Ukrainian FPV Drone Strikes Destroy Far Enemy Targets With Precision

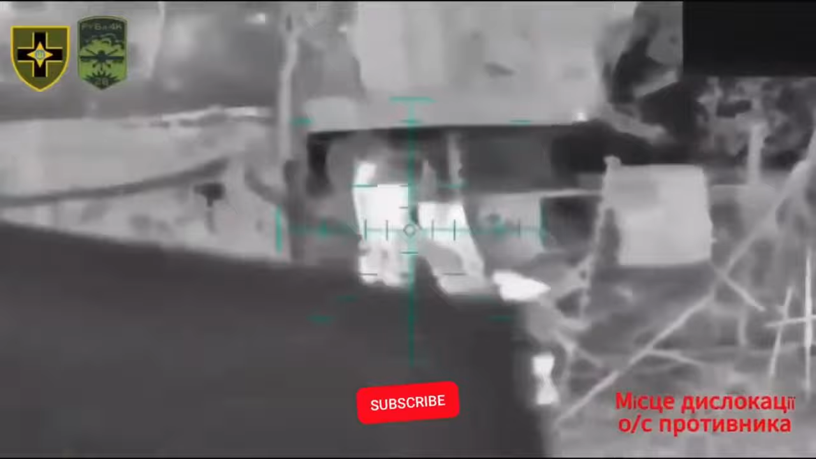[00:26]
In another captured video, Ukraine using a drone equipped with an anti-tank mine warhead to take out a building is a highly targeted and effective tactic,